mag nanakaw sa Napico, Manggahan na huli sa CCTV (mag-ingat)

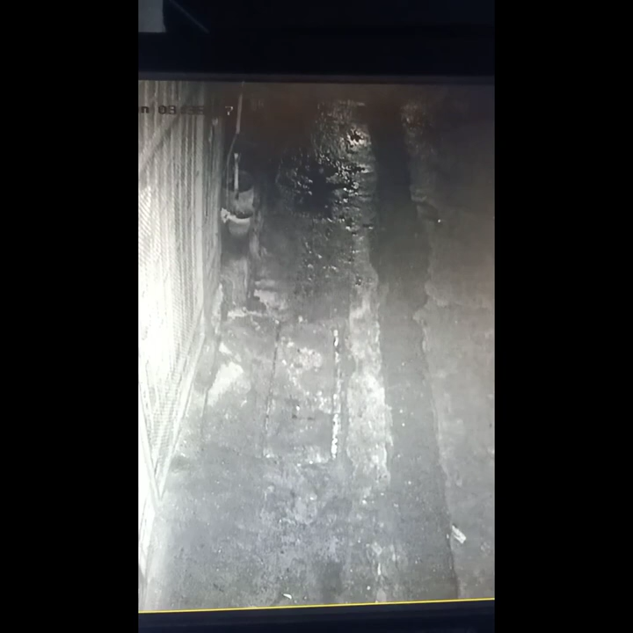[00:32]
Dabaduling ko talaga yung punter yan yan. Walang tao.
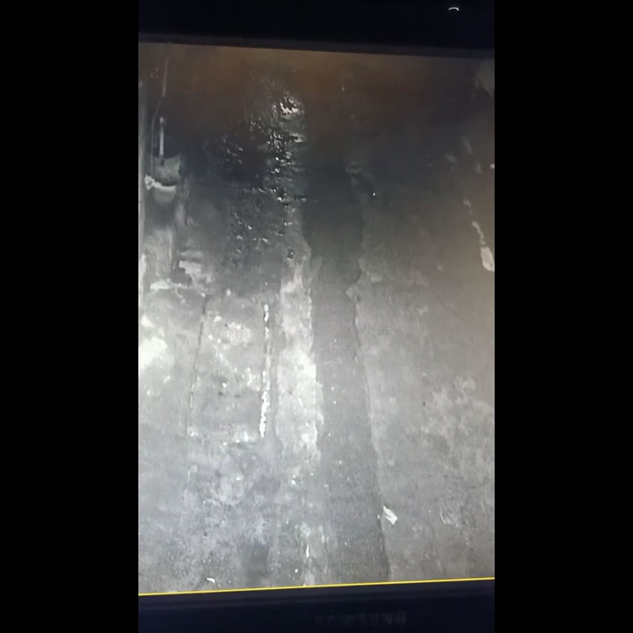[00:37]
Ayun na siya. Ayun na siya, galing si Jo-am. Ayun, tama tama. Ayun, masid-masid.
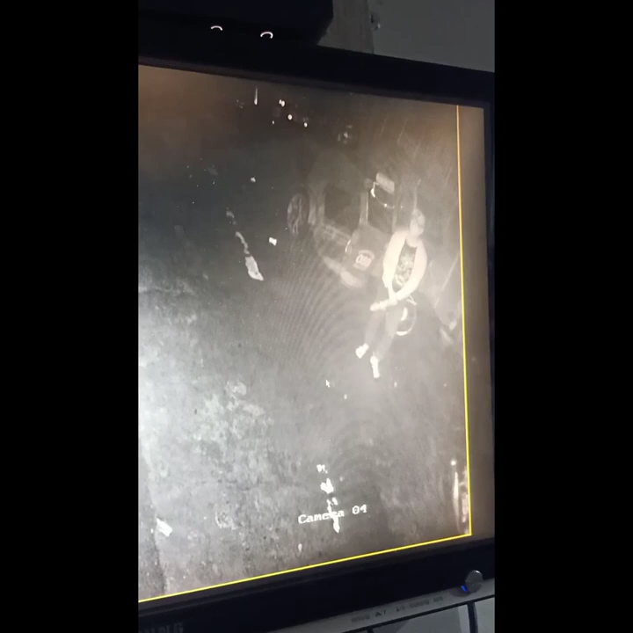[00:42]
Nagmamasid yung ingot oh. Ayun na.
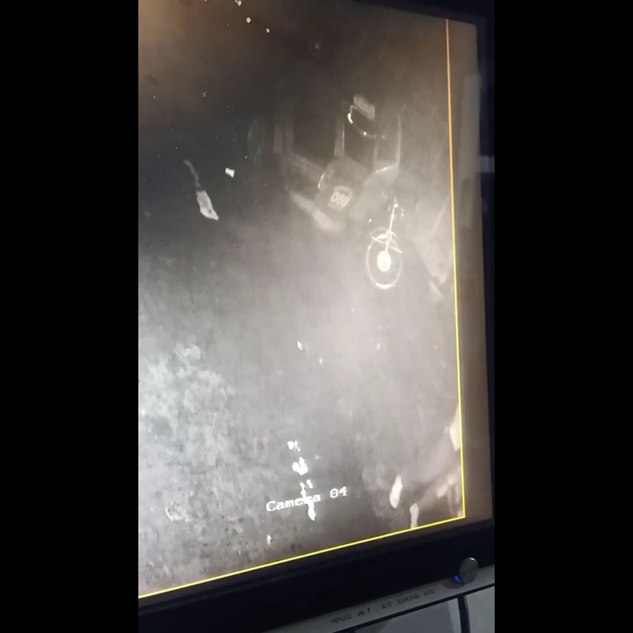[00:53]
Parang anak ni ate Joseline niya yung katawan niya.
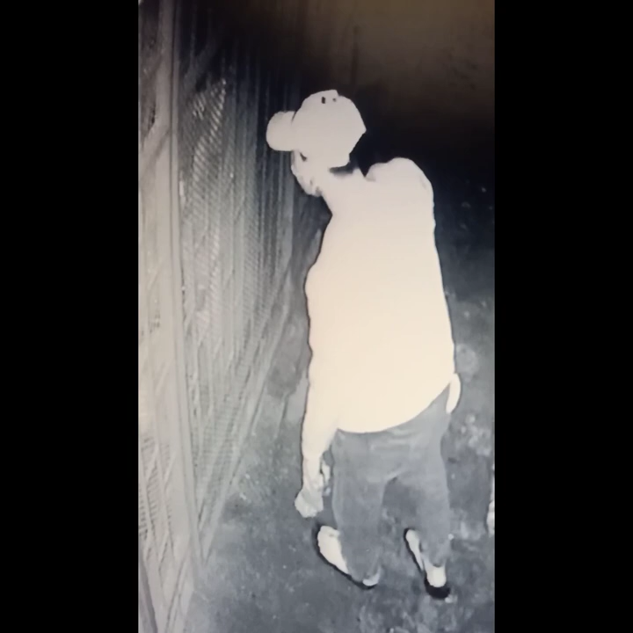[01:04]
Diba? Tinitignan niya. Namimili muna siya kung nakukunin niya eh. Kasi matangkad siya. Mga sumrelo, may salamin. May mas. Pero ang tanong, bakit dyan niya naraman na bukas? Ba? Kung baga ba, bakit dyan siya agad na gano'n? Hindi yung sa isa man lang.
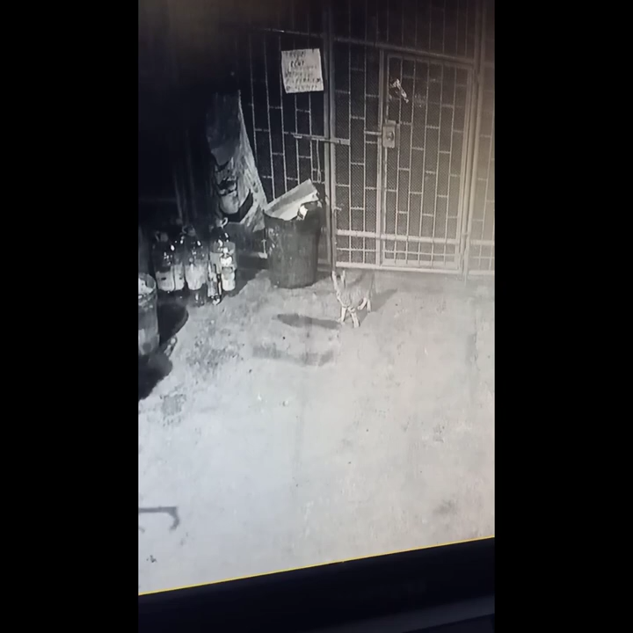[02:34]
Hindi na siya. Ay, tama yung sabi ng bata na nagtago pa siya sa kotse, na?
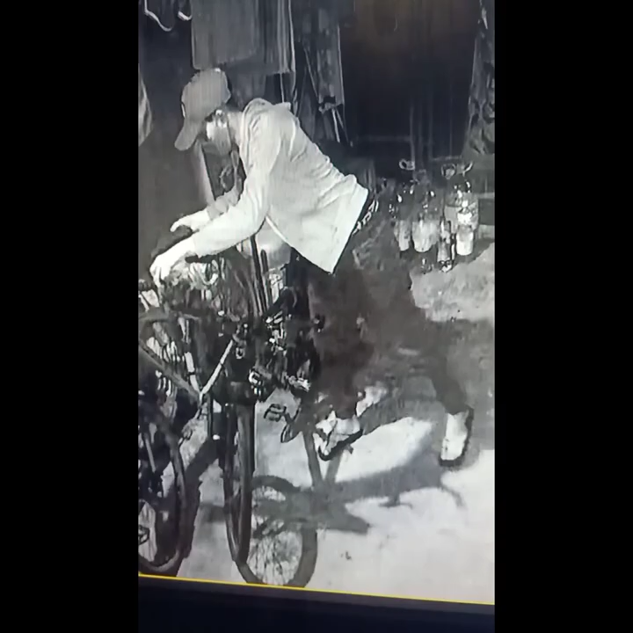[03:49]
Claro-claro naman eh. Kaso lang nakamax lang siya. Daro-claro talaga yung ibang CCTV nga.
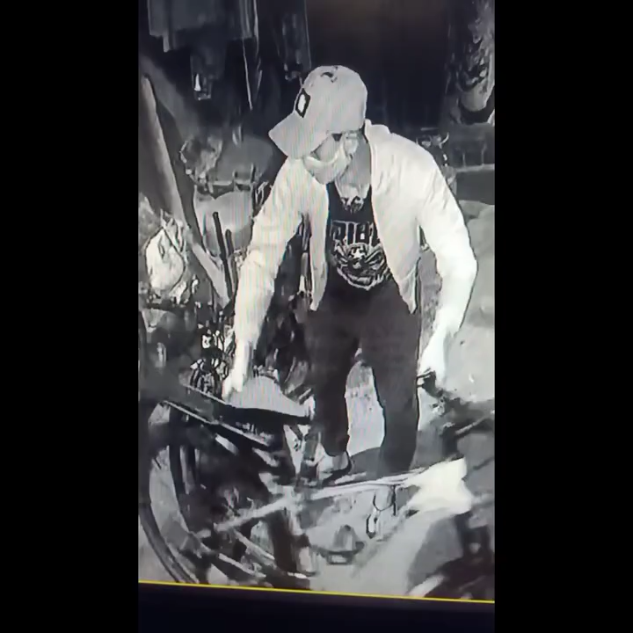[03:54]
Hindi naman. Pero pag-polis yan. Malalamat nila yan, di ba?
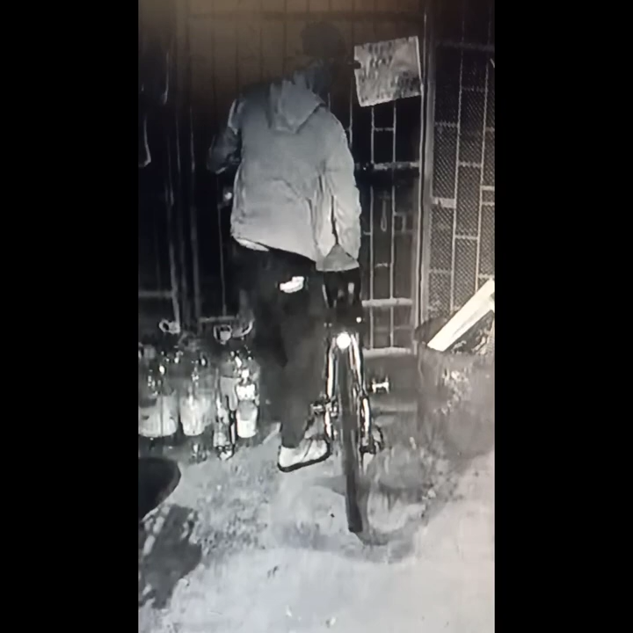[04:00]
Kung hindi na kaano. Nakapili na talaga siya kung ano. Kukunin niya. Ah, tumingin pa siya sa iba. Bike po. Tinignan niya pa yung bike ko.